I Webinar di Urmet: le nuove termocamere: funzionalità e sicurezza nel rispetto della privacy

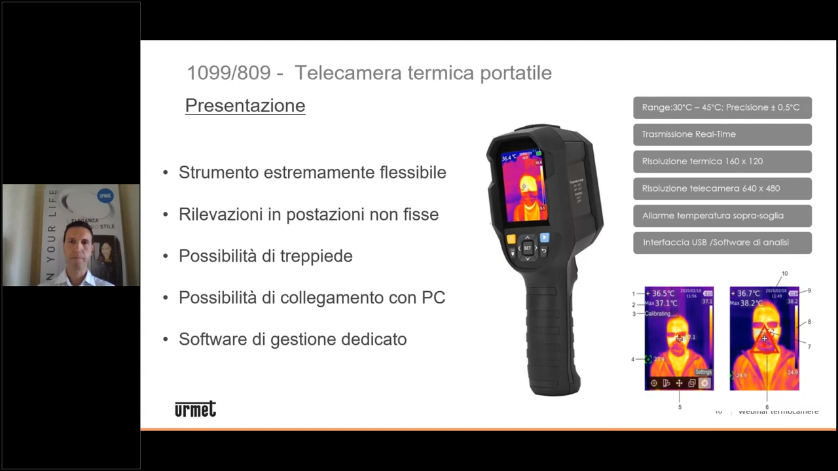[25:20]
Come vedete nella parte bassa ci sono due esempi di quelle che sono le rivelazioni termiche di un eventuale individuo che vado a controllare nel momento in cui la temperatura è eccessiva, trovo un triangolo al centro del display che mi indica che c'è qualcosa che non va. Tra le principali caratteristiche di questo dispositivo troviamo uno schermo da 2,8 pollici, abbiamo una risoluzione termica di 160x120 pixel e contemporaneamente abbiamo anche una risoluzione ottica, quindi il dispositivo è fornito di due telecamere, una termica e una ottica da 640x480 pixel. Posso decidere se vedere le immagini termiche o le immagini ottiche. La gamma di misurazione vediamo che va da 30 a 45 gradi come anche per il pannello termografico che abbiamo appena descritto.
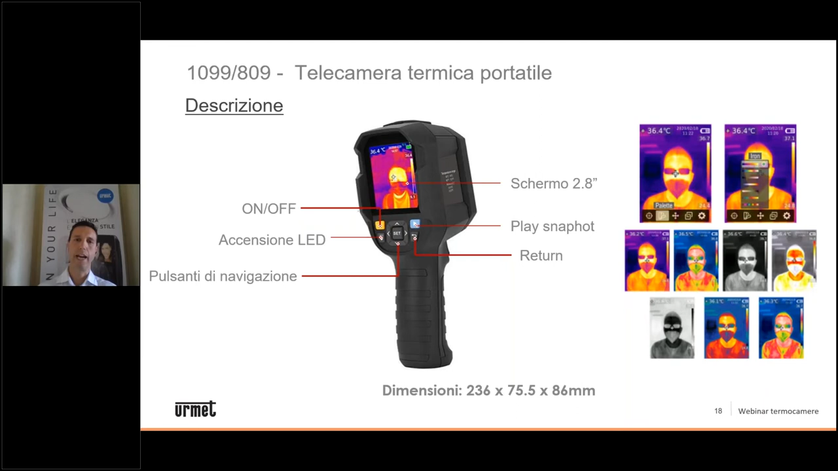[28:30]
Eventualmente posso anche avere una sovrapposizione tra un'immagine ottica e un'immagine termica, insomma questo poi va in base a chi realizza l'analisi come piace di più avere a vista l'immagine. Tra gli accessori, come ne abbiamo parlato prima, abbiamo il treppiedi per supporto, quindi il 3000 barra 264, è un classico treppiedi con la classica vite standard della telecamera sul quale posso tranquillamente installare la mia termocamera, a quel punto non sono più costretto a tenerla in mano, magari con il braccio alzato, nel momento in cui vado a fare molte rivelazioni contemporaneamente, il braccio potrebbe giustamente stancarsi,
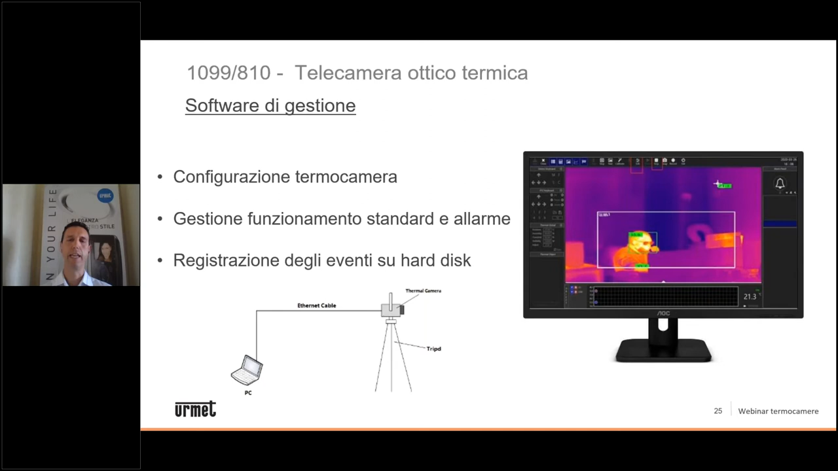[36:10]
Come vedete dalla slide, possiamo anche qui andare a realizzare quella che è un'analisi termografica di quelle che sono le immagini registrate e tutti gli eventi, in questo caso, non avendo una memoria a bordo, vengono registrati sul PC al quale la telecamera viene connessa.